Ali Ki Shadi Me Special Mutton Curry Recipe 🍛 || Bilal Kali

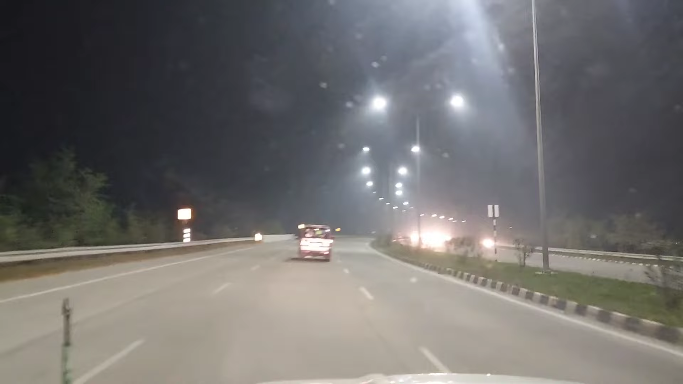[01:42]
देखिए रात का टाइम है और यह हमारे तरफ पर हाईवे है, यहाँ पर आप देख सेते हैं कि रात को टाइम है,